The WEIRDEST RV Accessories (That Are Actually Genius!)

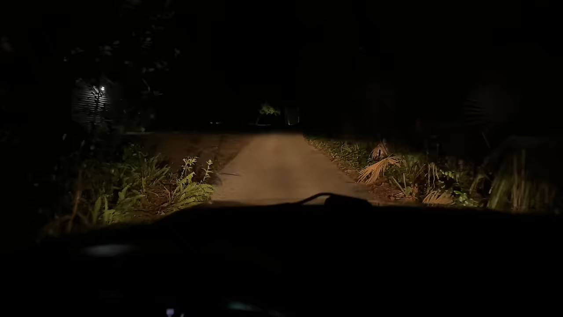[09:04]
and you couldn't hardly see anything now i feel a lot safer driving with these bright white hid headlights that increase visibility so